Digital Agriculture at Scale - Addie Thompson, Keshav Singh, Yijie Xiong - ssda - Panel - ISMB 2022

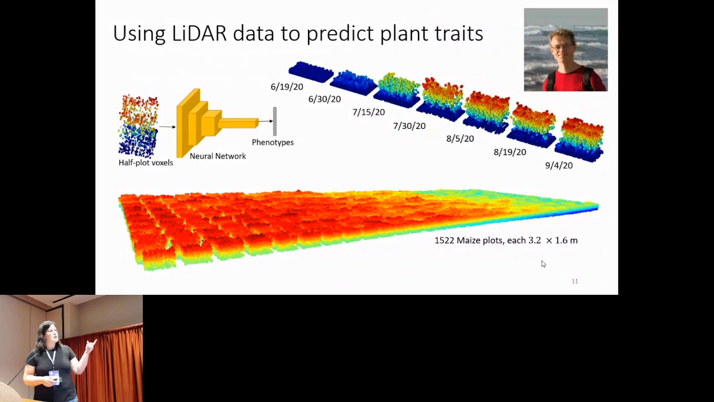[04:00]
So one of our collaborators, Dan Morris, built some convolutional neural networks to take voxel models from the plots and turn it into phenotypes. We also do a lot of work with the spectral data. So this is reflectance across different wavelengths of light.